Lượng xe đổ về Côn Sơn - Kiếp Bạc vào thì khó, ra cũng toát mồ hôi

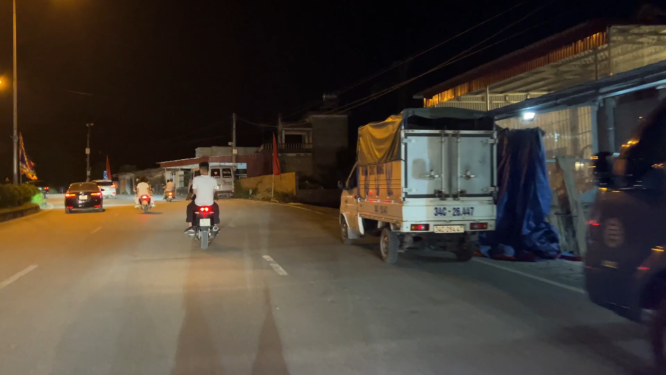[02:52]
thà đi bộ một chút để về vào đèn vào chùa còn hơn là lúc ra ở trong kia tắc nghẽn, xe vây bốn xung quanh thì không thể ra được.
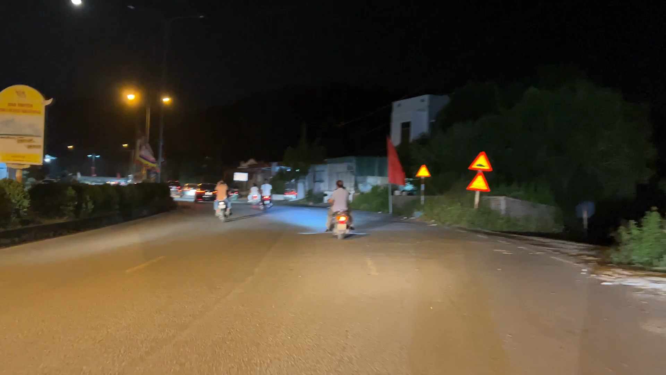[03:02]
Đấy, các bạn đỗ ở đây thì chỉ đi bộ một lúc là ra rất là thoáng,
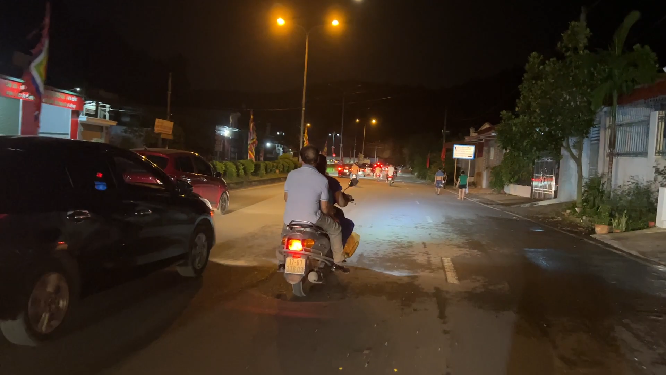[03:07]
trong kia thì chắc khoảng nửa tiếng mới nhúc nhích được ra.